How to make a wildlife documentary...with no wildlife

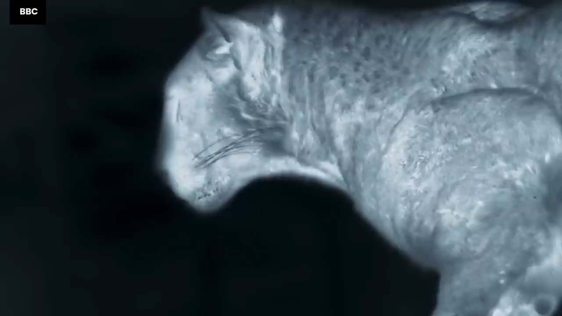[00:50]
ultra high definition and ultra high sensitivity, night vision cameras,